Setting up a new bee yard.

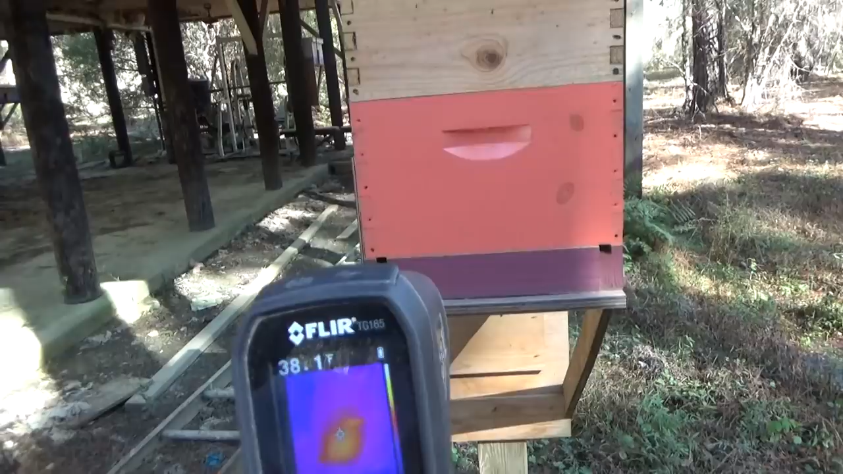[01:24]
Alright so before before we get to moving these boxes I want to show you using the thermal camera how the image of the bees look inside of the box and this is one way that you can detect bees in your box even without opening the lids it's just taking your thermal camera and shining it on it and as you can see that big glow right there that is the bees in this box alright so let's go ahead we're gonna close this box up
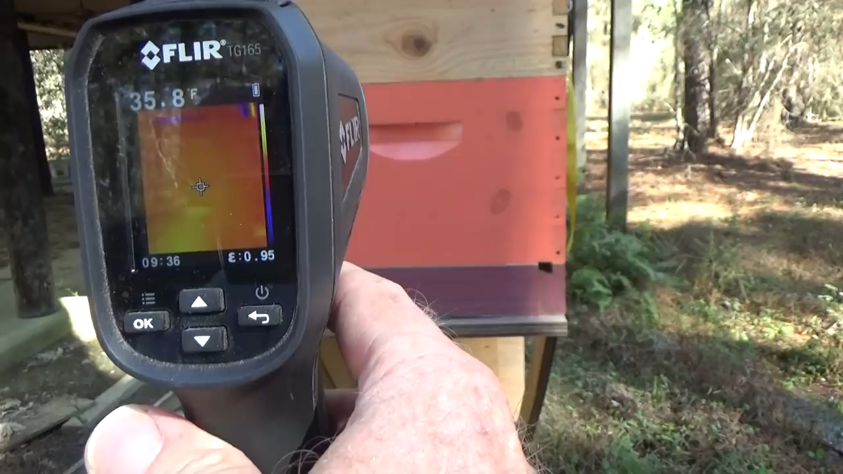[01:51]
On screen: spot 35.8°F
and go ahead and move it into the truck so what I'm gonna do is I'm gonna put tape across the opening on